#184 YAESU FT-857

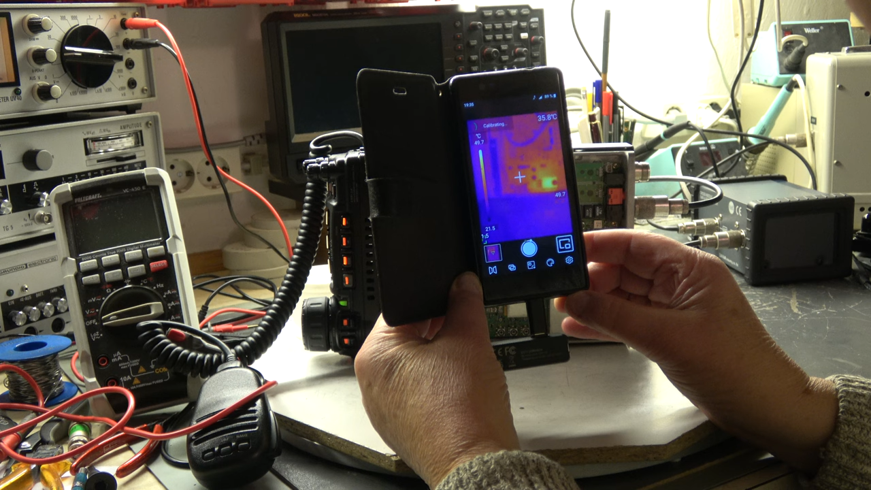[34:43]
the transceiver is running for several hours we have here a hot spot with 47 48 celsius that's the 8 volt regulator this unit and the processor here has approximately where is it here it is has a temperature of 41 celsius that's okay